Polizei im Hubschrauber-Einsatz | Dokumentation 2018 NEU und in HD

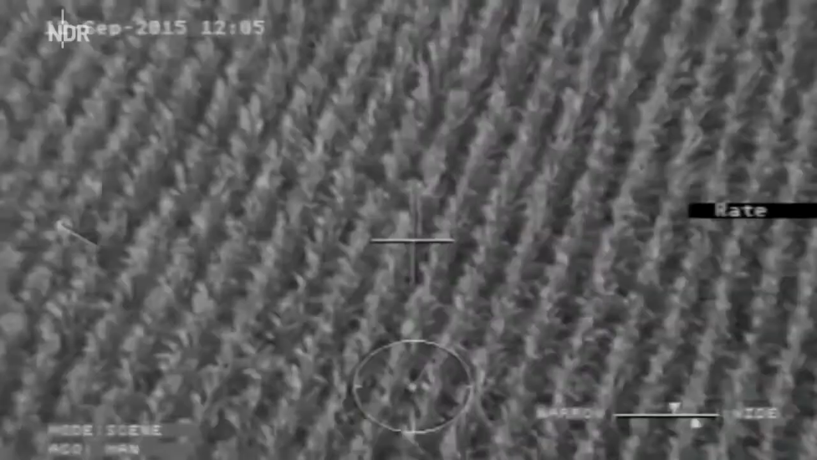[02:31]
Die Kamera hat auch ein Wärmebild.
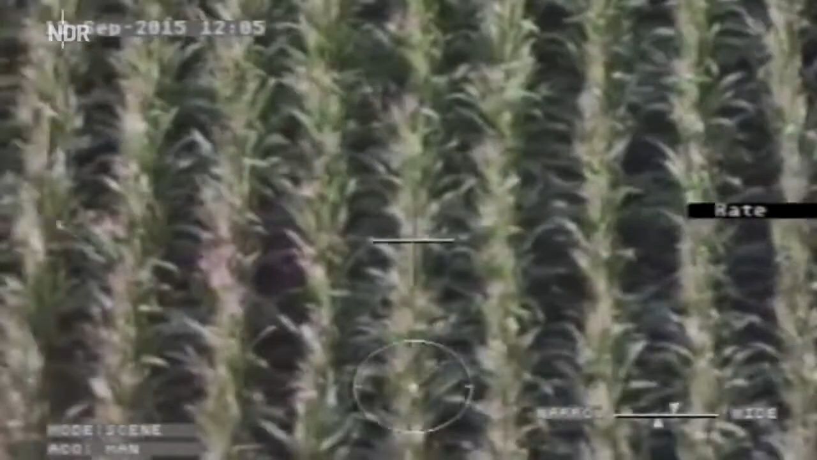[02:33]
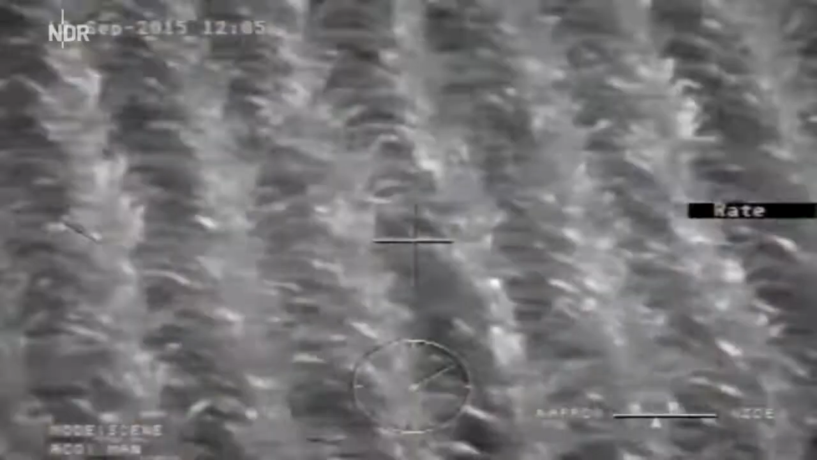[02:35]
Mit ihr können die Polizisten Temperaturunterschiede von 0,03 Grad messen.
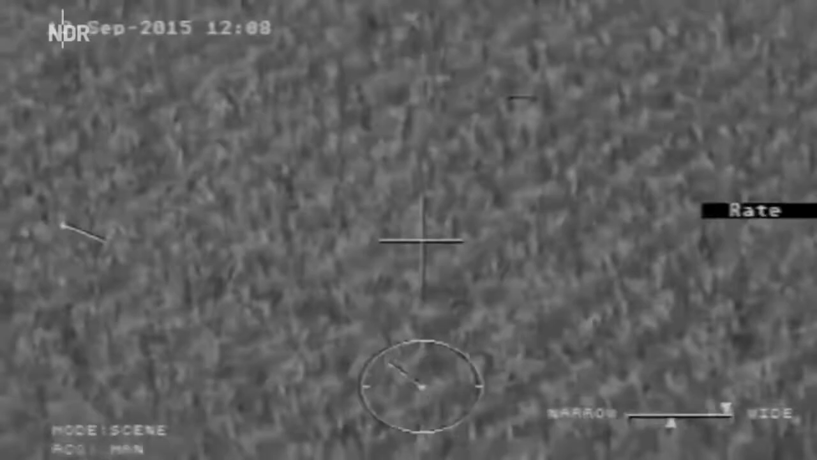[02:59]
Da haben wir auch mit der Wärmebildkamera leider keine Chance da reinzuschauen. Außerdem reflektiert der Mais die Wärme der Sonne.
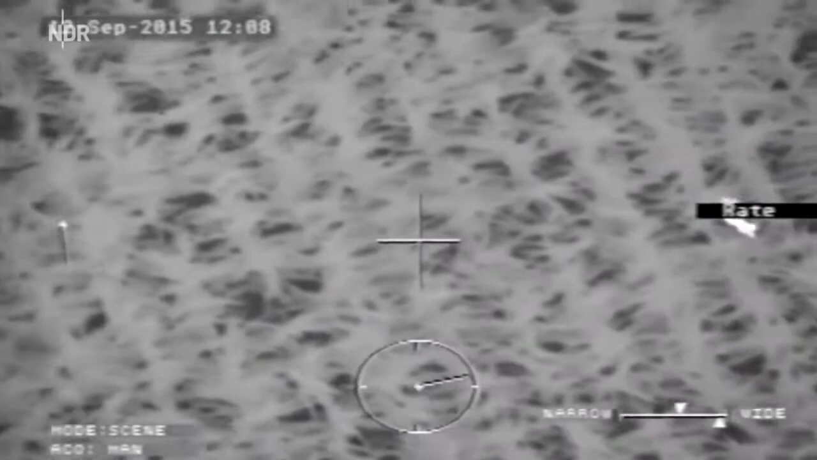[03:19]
Scheint ziemlich weit unter uns zu sein.
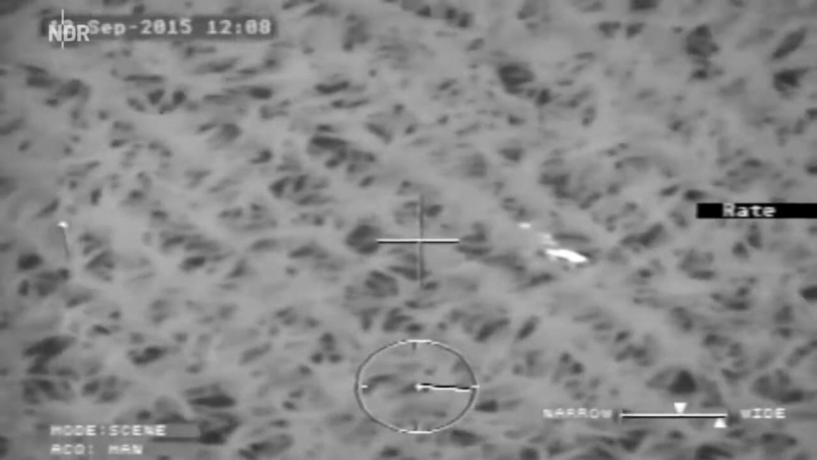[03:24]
Na, da sind wir jetzt fast genau drüber, ne? Genau, also da könnte was liegen.
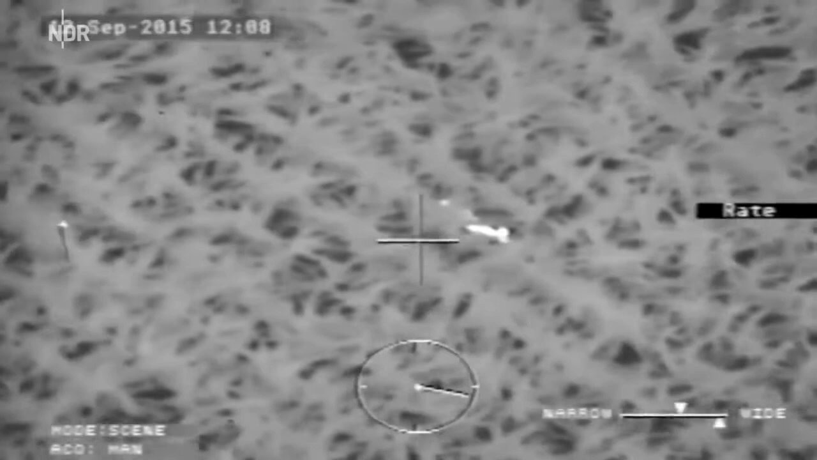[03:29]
Mal versuchen tiefer zu gehen und gucken, ob es sich bewegt. Ja, genau.
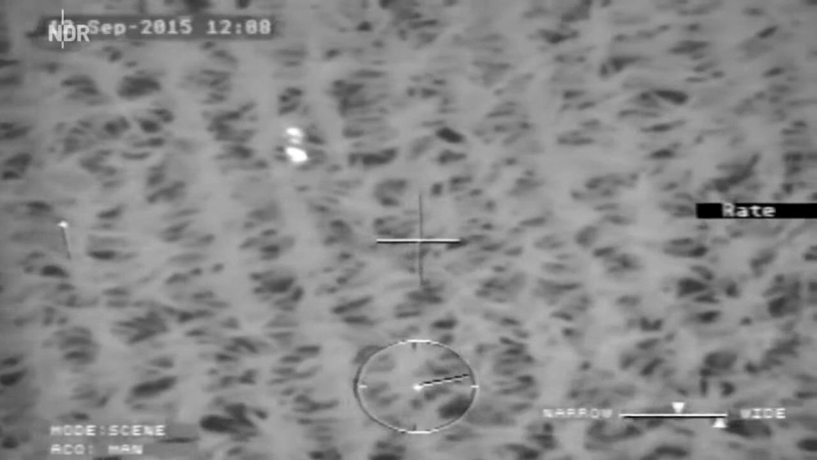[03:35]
Vielleicht ist es ja hier. Ja,
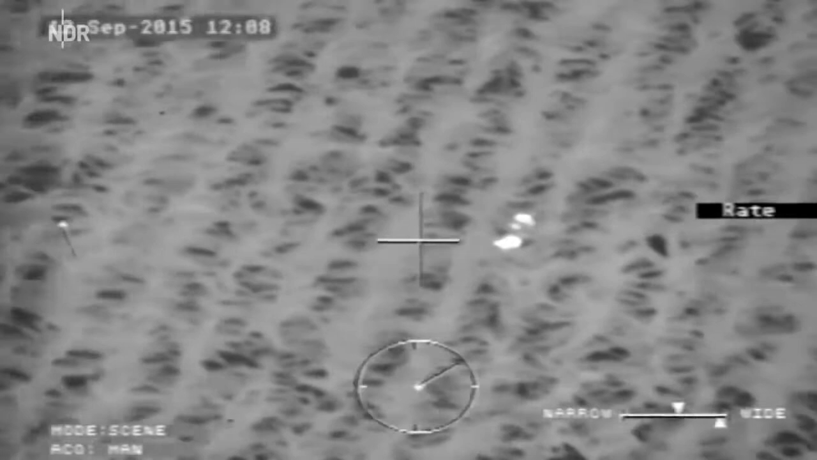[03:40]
es bewegt sich auch leicht, das kann ich erkennen. Natürlich jetzt schwierig. Vielleicht kann man es aufschrecken, wenn es vielleicht ein Tier ist.
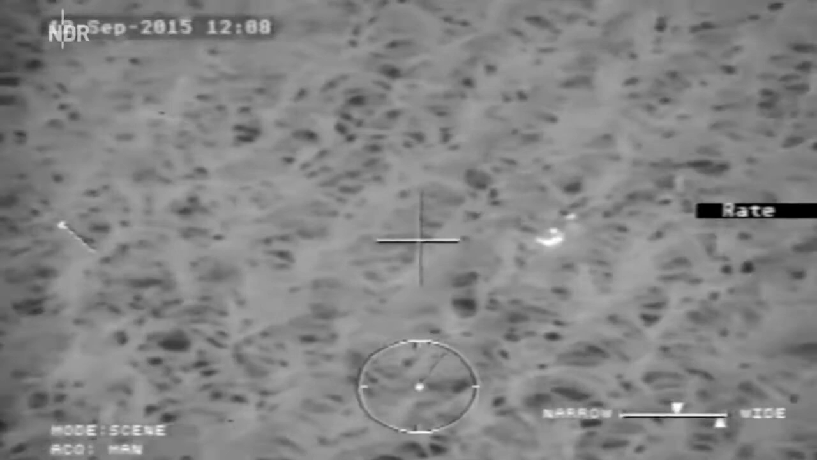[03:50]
Gehen wir weiter runter. Na, jetzt läuft es los. Jo, rennt gerade weg.
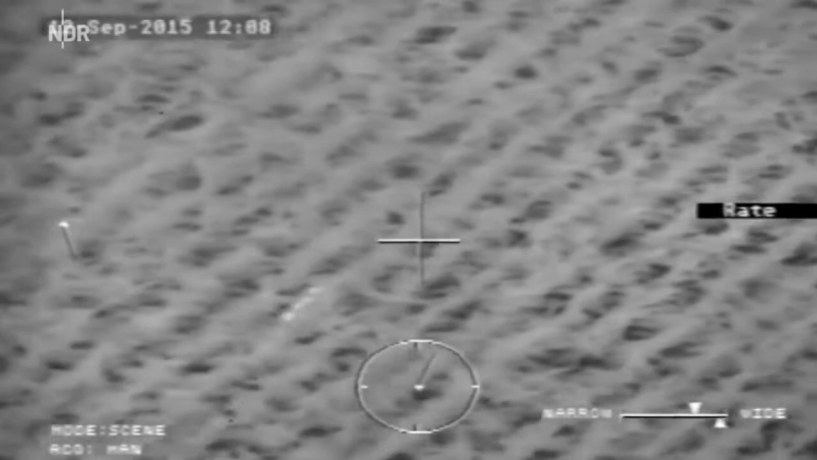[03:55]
Es scheint ein Reh zu sein. Ja, alles klar. Die Beamten geben nicht auf, sie suchen weiter.
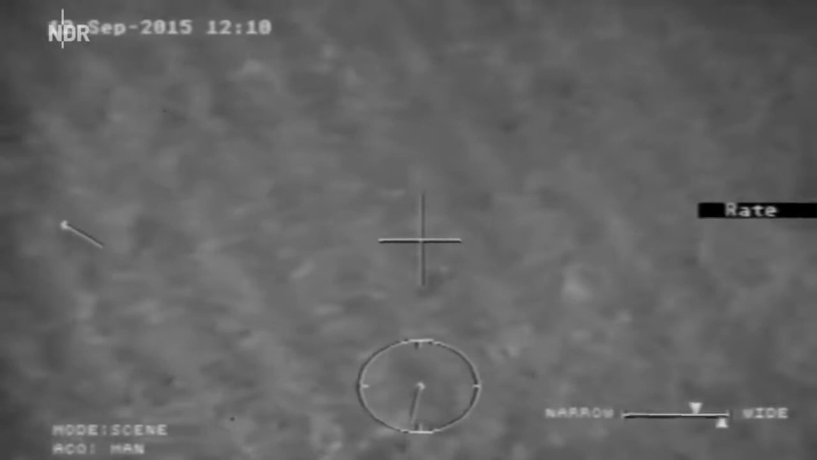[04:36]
Links, Jens, bei dir. Auf ein Uhr? Ja. Bei dir rechts.
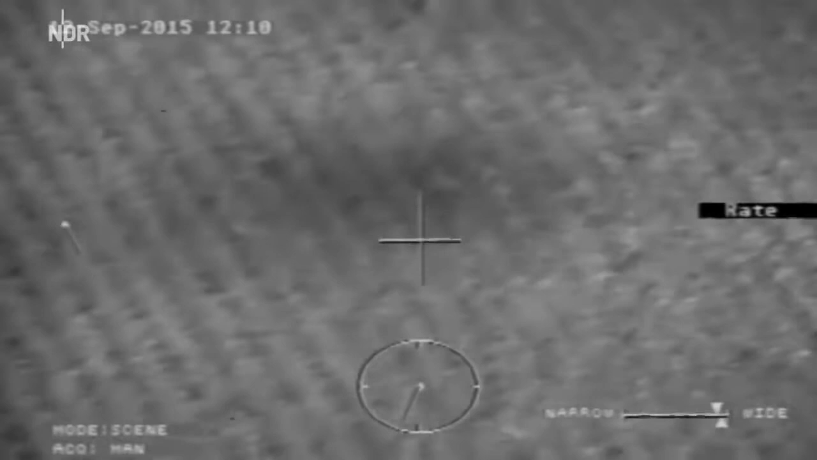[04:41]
Ja, jetzt hier auf zwei Uhr, quasi am Ende des Maisfeldes.
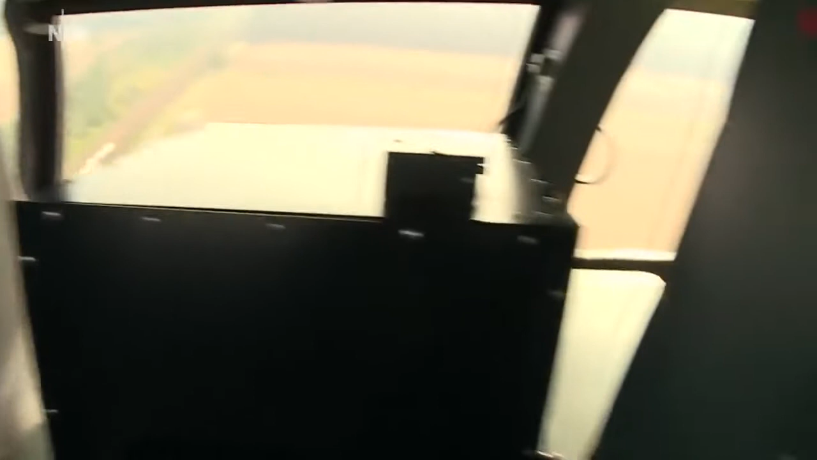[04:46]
Ich kann es jetzt auch nicht mehr sehen, dass es jetzt wieder vom Mais verdeckt. Ein bisschen nach vorne.
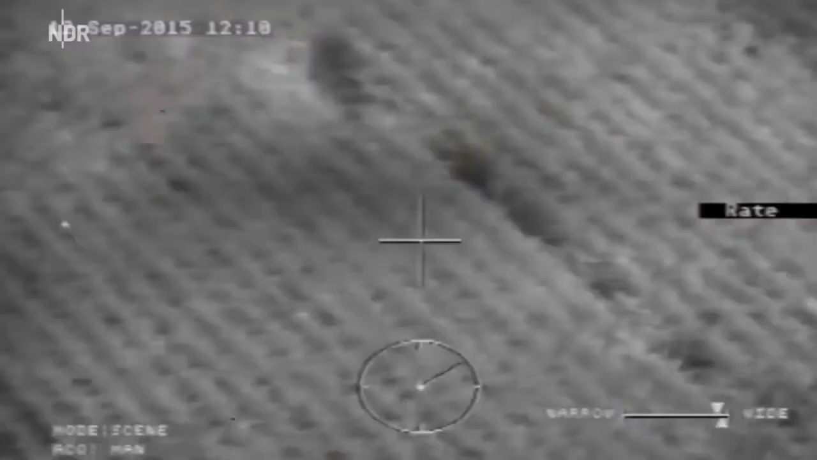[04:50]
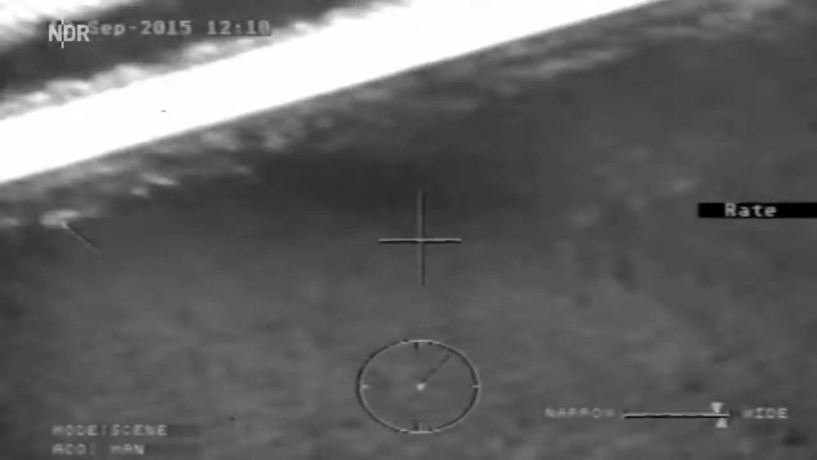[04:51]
Ein bisschen raus. Mehr Richtung Bahnstrecke, ja? Ja, genau.
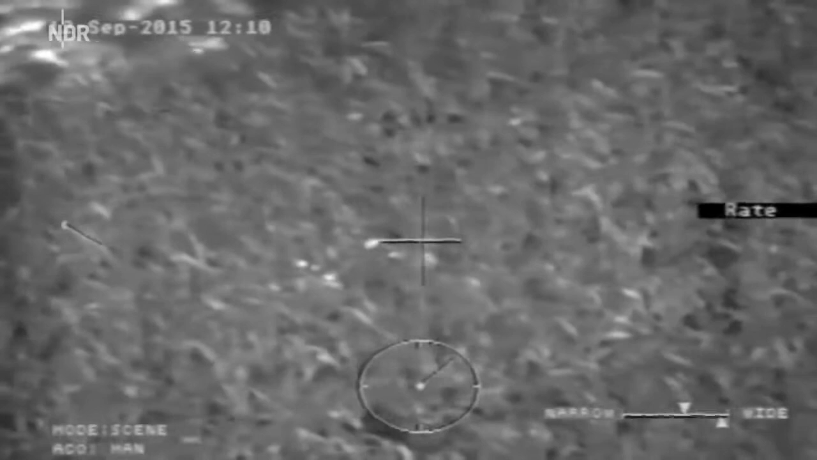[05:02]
Kann man sagen, es bewegt sich jetzt? Ja, das ist wahrscheinlich das Reh. Das habe ich auch gesehen im Wärmebild. Bewegt sich, oder? Ja. In welche Richtung? Nach rechts, ne? Also dann kommt es gleich raus, oder? Was ist jetzt auf zwölf Uhr fast? Das ist vor uns. Ja, und ziemlich am Rand des Maisfeldes. Gehen wir noch ein Stück vor. Lassen wir uns noch mal ein bisschen weiter rüberstellen.
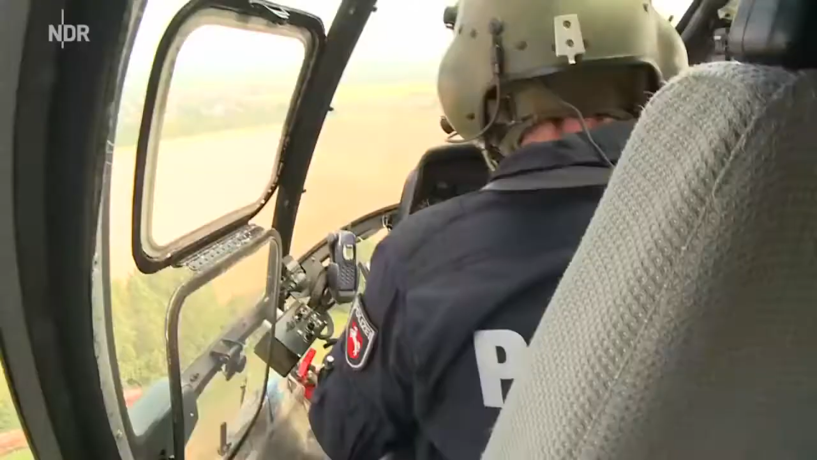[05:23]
Okay, da ist die Leitung, aber ist okay, ist noch gut, ist noch gut. Das ist maximal fünf Meter ins Feld rein, ne?
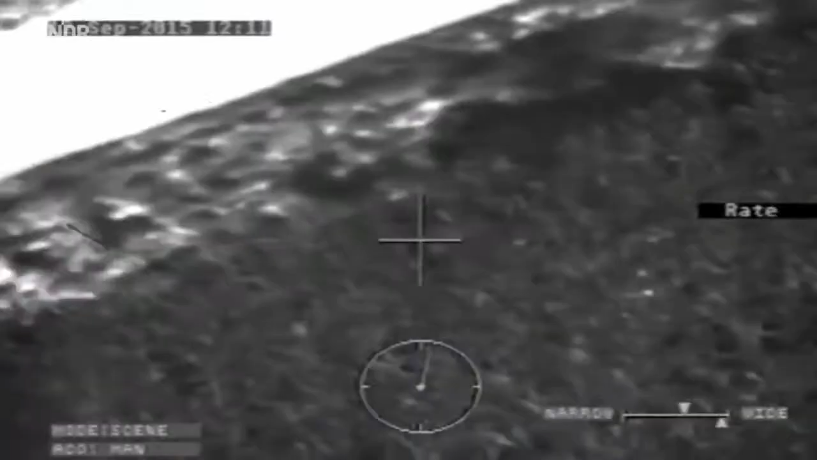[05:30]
Ja, genau, maximal, ja. Bewegt sich was? Ja, es ist das Reh. Es ist wieder ein Reh, ne? Genau, das gerade reingelaufen ist wahrscheinlich. Jetzt deutlich zu erkennen. Ja, Moment mal. Sieht ein bisschen komisch aus, ne? Ja. Das ist kein Reh. Aber auch, dass er es ist. Das ist ne Person. Na, ja.
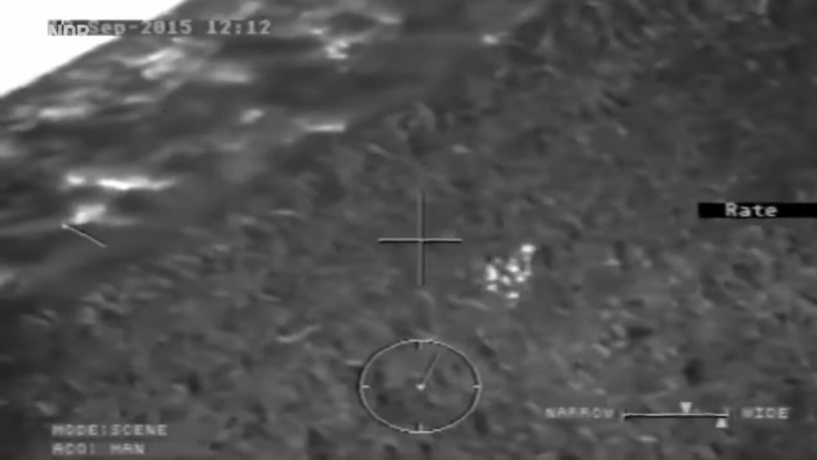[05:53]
Person. Also jetzt mal Ruhe. Bleib mal drauf. Marco, kannst du stehen bleiben?
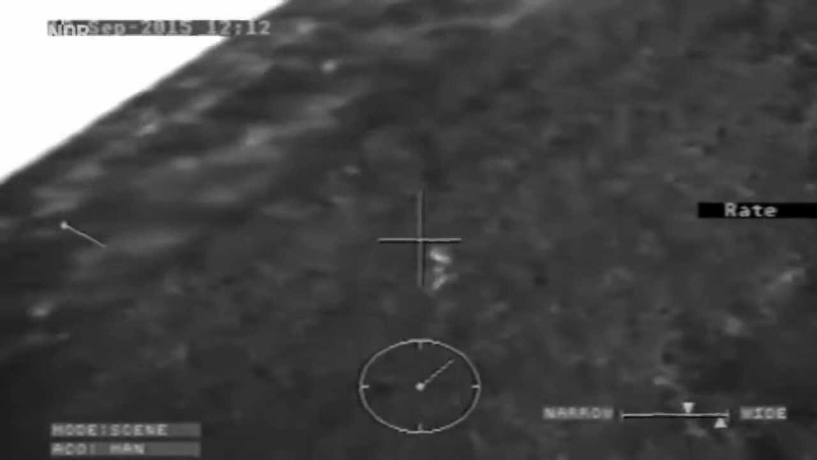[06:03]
90, 01, verhandlung. Man, ey. Rückt auf den Streifenwagen zu.